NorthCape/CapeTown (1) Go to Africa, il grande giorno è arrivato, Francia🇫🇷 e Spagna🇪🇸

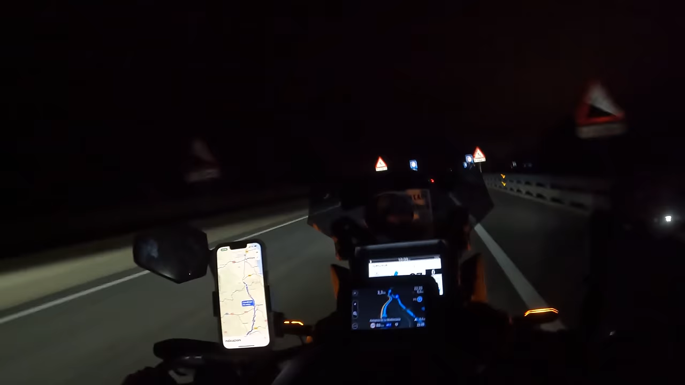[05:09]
Ho trovato la posizione su iOverlander, ho preso le coordinate da iOverlander e le ho messe sul TomTom, le ho inviate con la sua app in un touch.
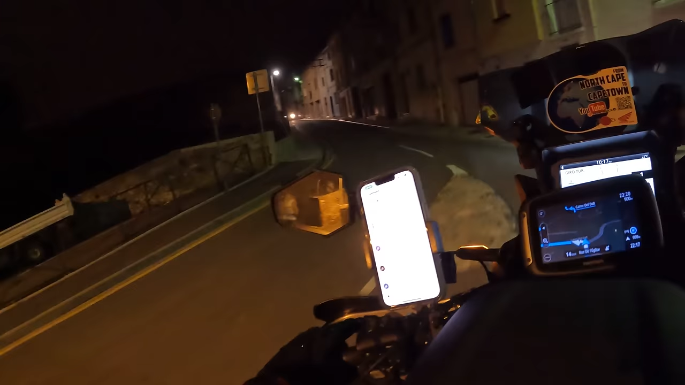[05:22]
Sono finito in questo paesino, ma mi chiedo se è giusto, se qui veramente potrò mettere la tenda.
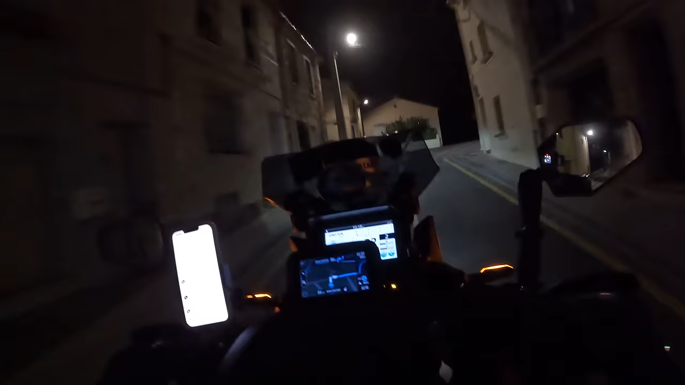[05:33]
Non mi faccio problemi, però ho qualche dubbio.
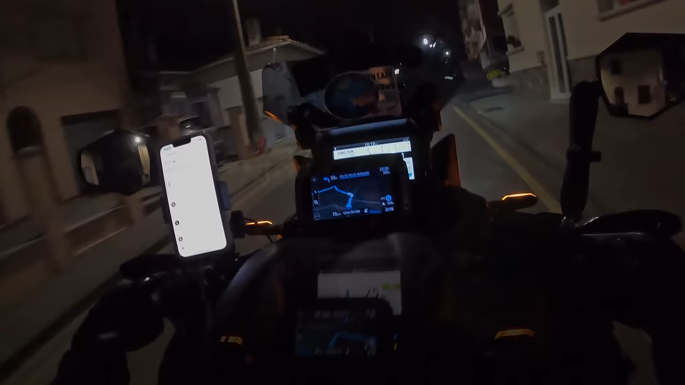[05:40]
Ed ecco che inizia l'ambiente che piace a Fabri Rock, veramente horror.